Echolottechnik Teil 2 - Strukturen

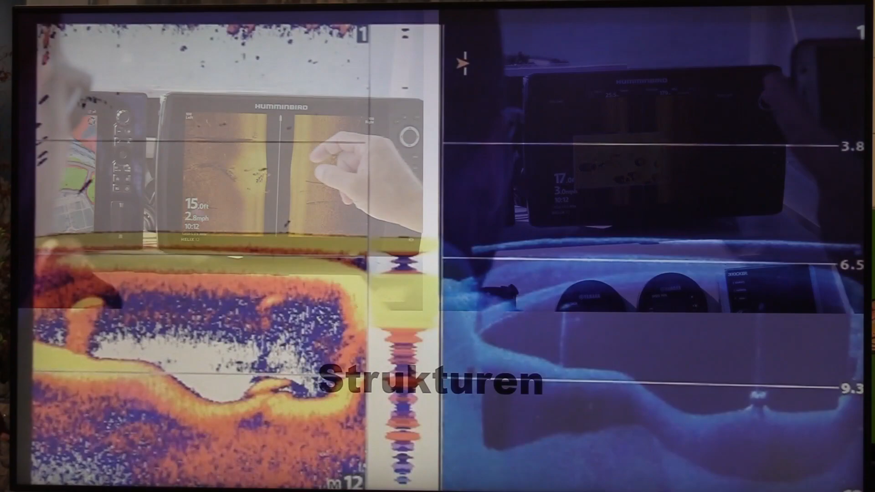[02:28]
Wir haben hier eine Brücke unter Wasser. Links im 2D kann man das so ein bisschen erahnen, da gehört aber wirklich schon viel Fantasie dazu. Nehmen wir jetzt mal rechts das Bild als Down-Imaging-Bild,
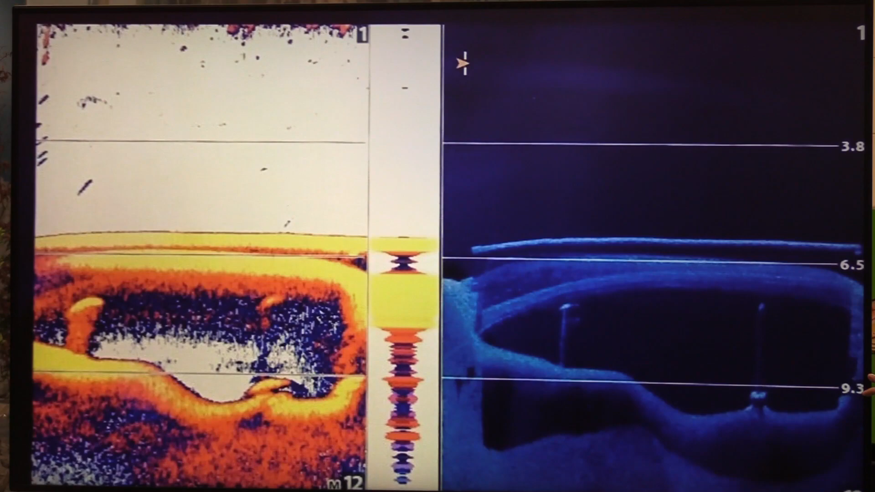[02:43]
also als relativ fotorealistische Darstellung nach unten, erkennen wir viel mehr Details.
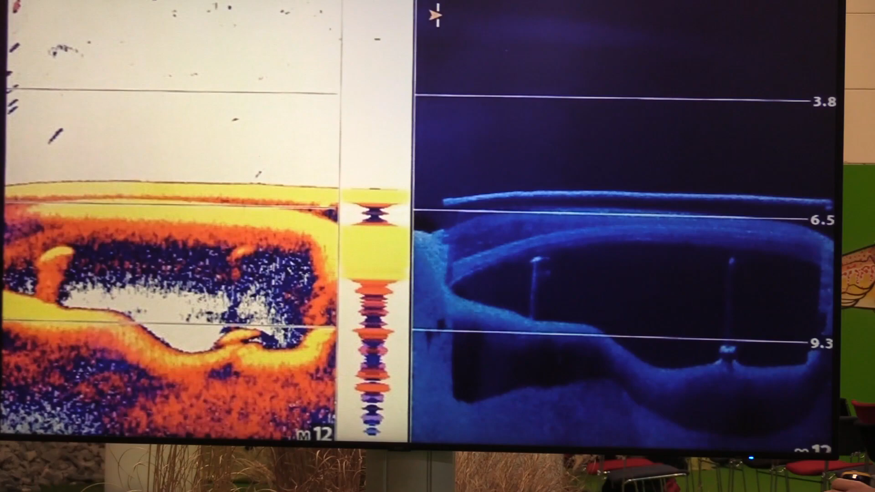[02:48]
Wir haben hier den Brückenboden ganz deutlich zu erkennen, der auch wirklich schön rund ist.
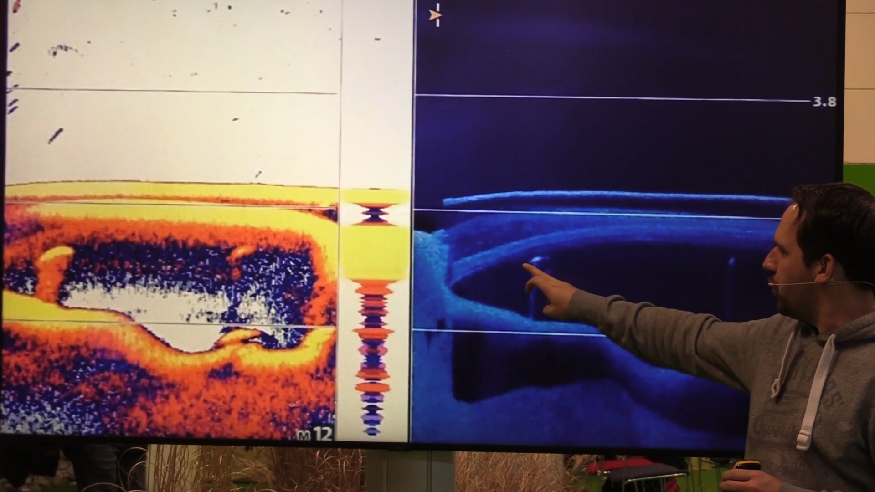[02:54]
Das kann niemals was Natürliches sein. Wir haben hier zwei Brückenpfeiler. Wir haben hier unten sogar ein Betonfundament, ein gegossenes, eckiges, wie man gut erkennen kann.
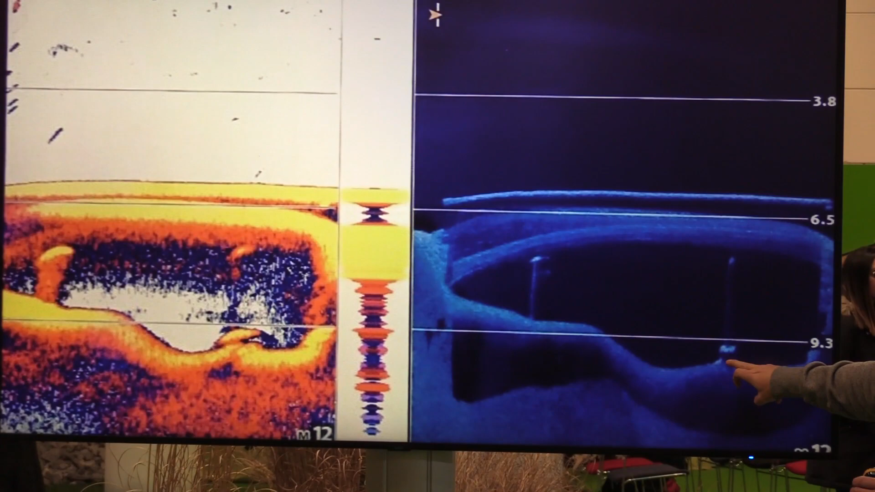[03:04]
Wir haben hier oben eine geschlossene Teerdecke drauf. Das ist dieser harte Streifen nochmal.
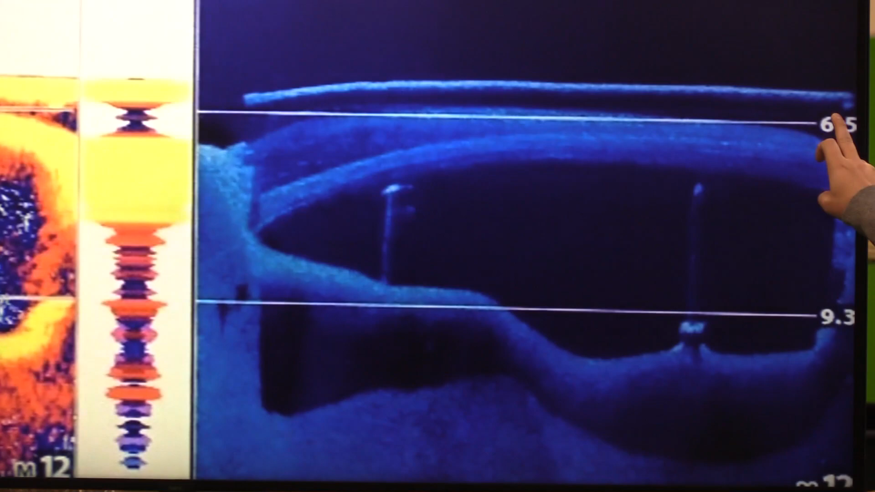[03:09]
Und hier haben wir den Vorteil, dass die Brücke relativ hoch über dem Grund ist.
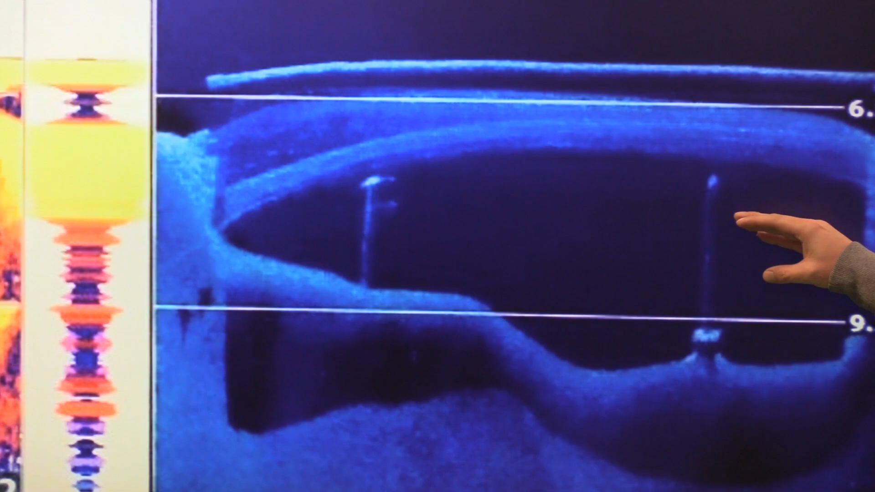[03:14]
Wenn die Brücke jetzt nur einen Meter über dem Grund wäre, mal angenommen, würde ich im 2D fast gar nichts erkennen.
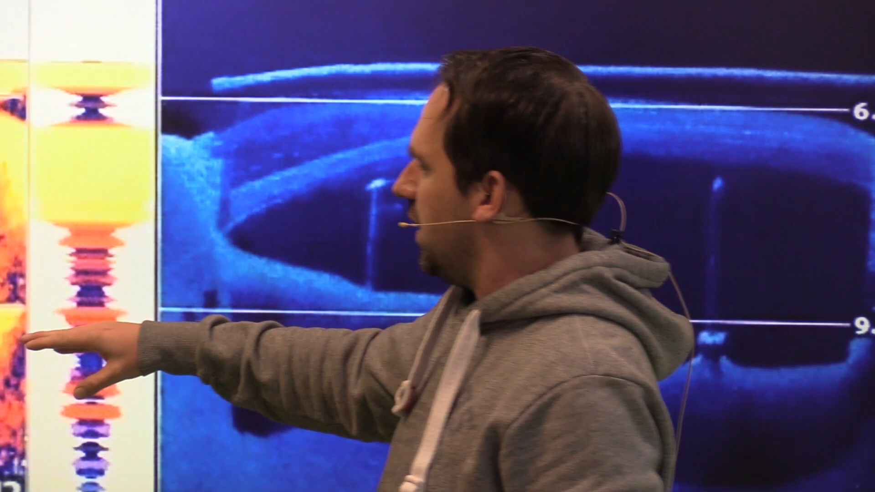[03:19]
Wenn das jetzt hier wäre, dann würde das ein bisschen komisch aussehen, aussehen.
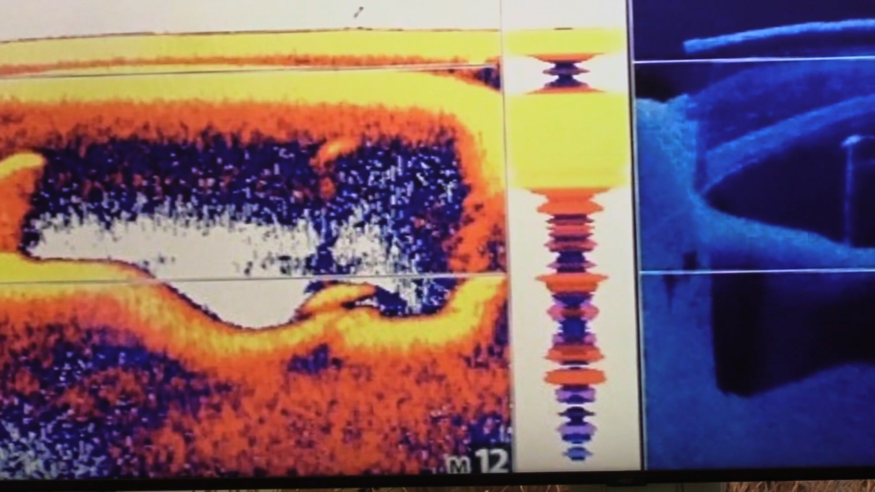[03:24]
Aber ich könnte niemals sagen, was ist das unter Wasser. Was habe ich da gerade gefunden? Also Details, wie zum Beispiel Brückenpfeiler, Bauten oder Mauerreste in Talsperren, findet man immer am besten mit dem Down-Imaging oder mit dem Side-Imaging,
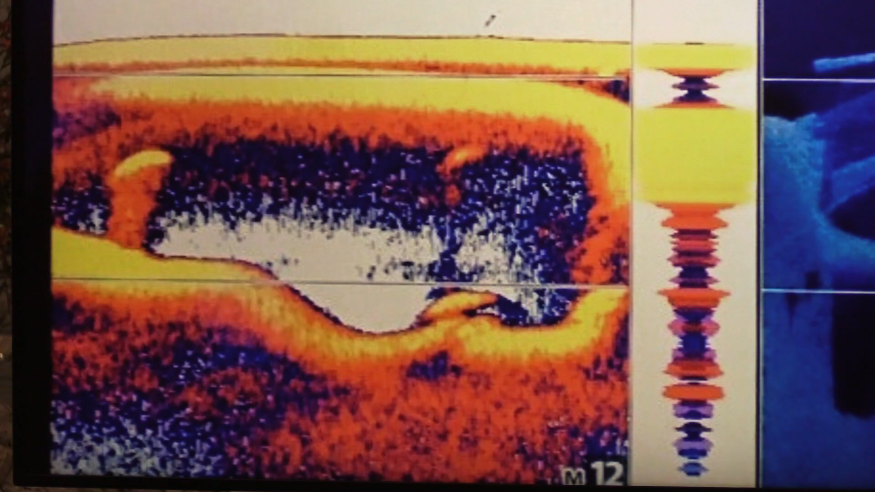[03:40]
weil ich einfach eine detaillierte Wiedergabe der Objekte habe.
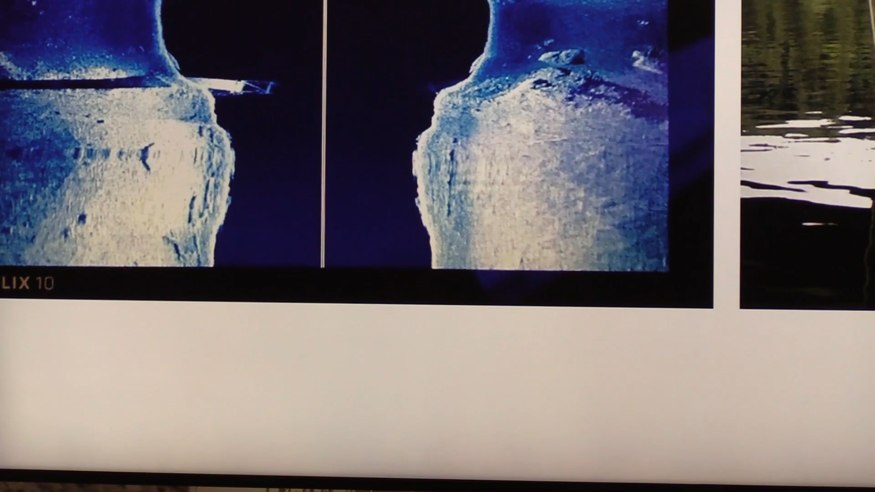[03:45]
Nochmal ein anderes Bild zu Strukturen. Sieht man auf dem linken Bild.
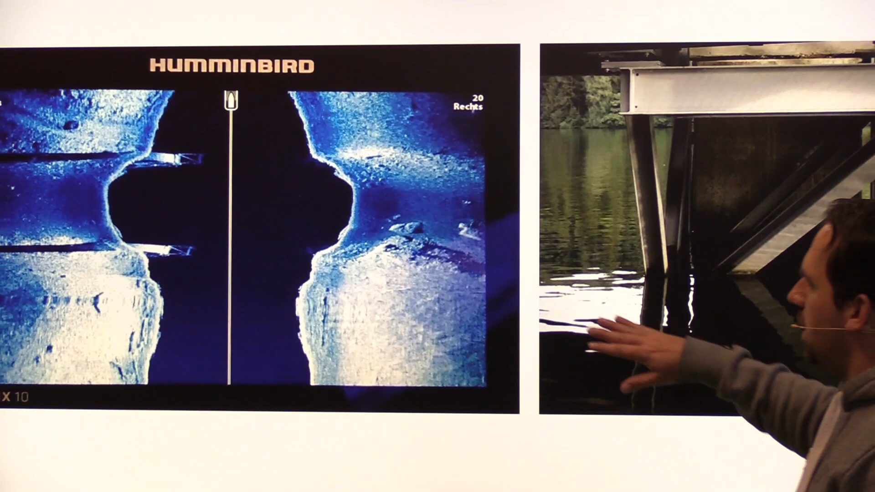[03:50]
Wir haben hier den eigentlich alten Bachlauf, das Flussbett. Man sieht auch hier gute freigespülte Steine liegen an den Rändern hier.
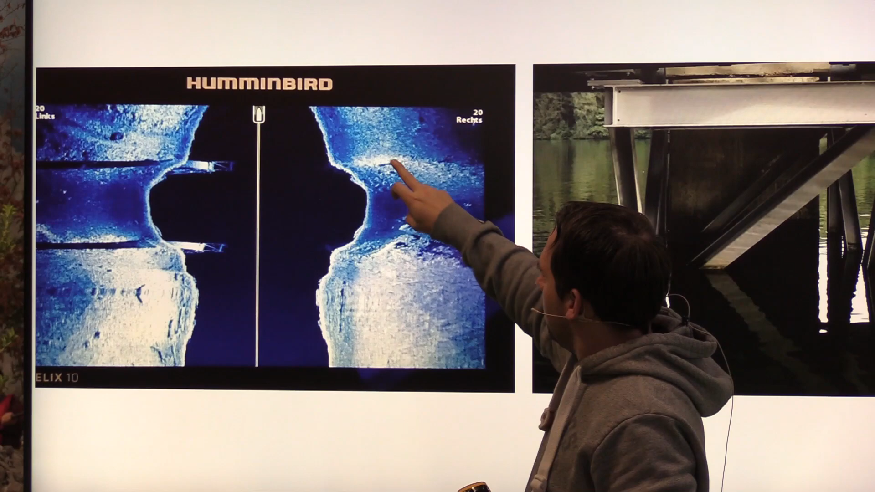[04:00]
Wir haben hier auch wieder sehr helle Uferkanten, also sehr harten Grund auf beiden Seiten. Und hier sehen wir dann die Betonfundamente wieder, die relativ hoch gehen und darauf den Aufbau aus Stahlträgern.
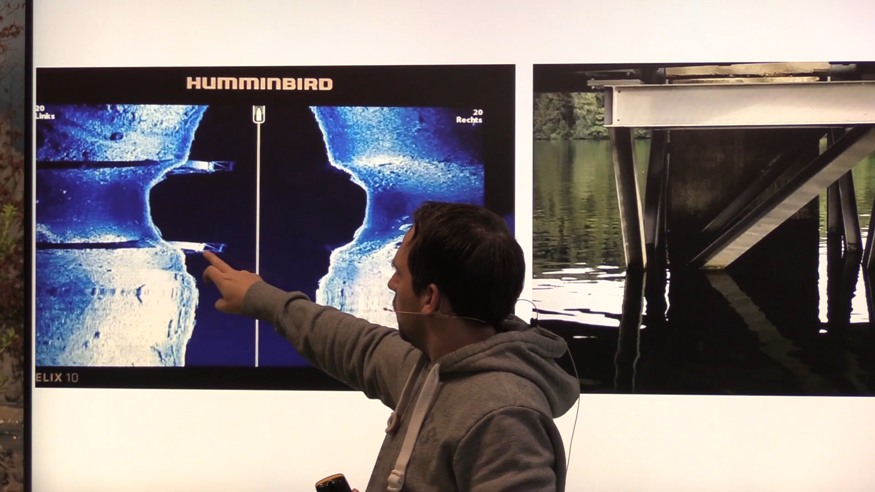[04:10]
Wie das Ganze im Überwasser aussieht, sieht man hier.
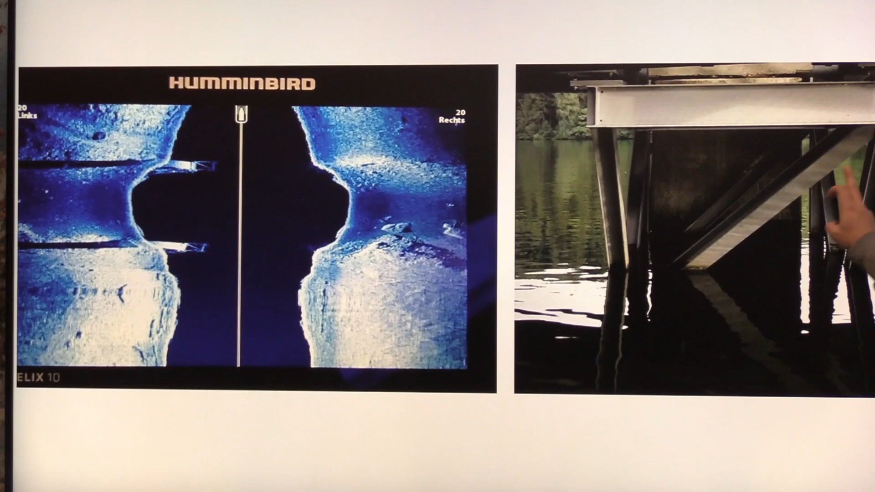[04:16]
Auch hier sieht man die Stahlträger. Wie gesagt, das setzt sich unter Wasserdampf vor und läuft dann hier ins Echolotenbild rein.
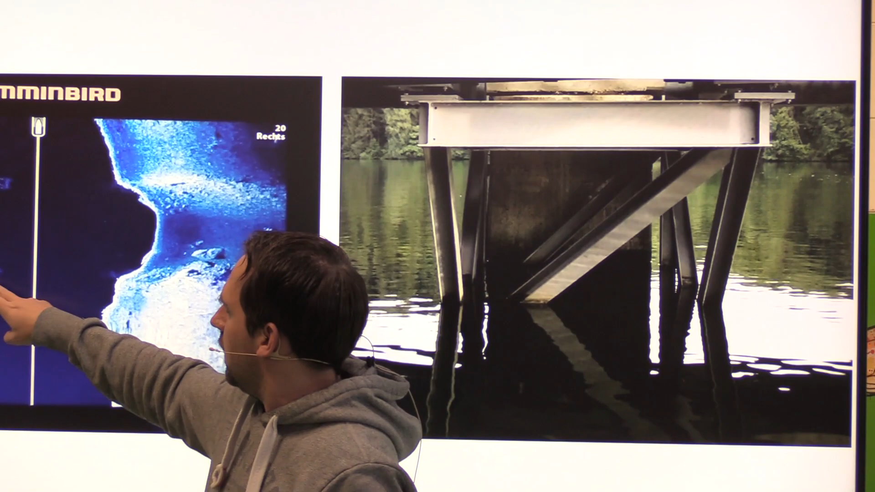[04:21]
Das sind natürlich auch absolut gute Standplätze für Rauffische, für Friedfische.
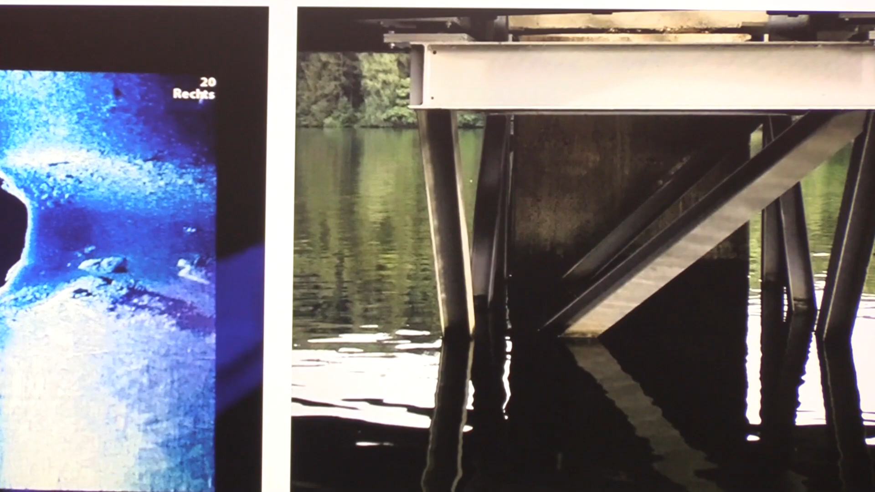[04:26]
Wenn man solche Spots findet und immer wieder anfährt, findet man immer auch wieder Weißfischwärme, die da rum patrouillieren.
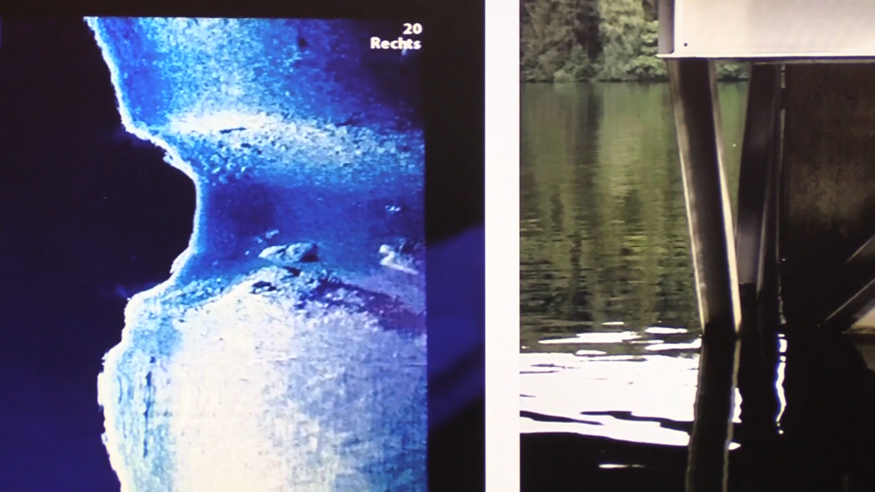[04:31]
Es stehen da Räuber bei. Gerade Barsche finden sich in solchen Strukturen an, stehen dann auch zwischen den Stahlträgern. Ist zwar kein natürlicher Spot, aber ist immer ein Hotspot beim Annehmen.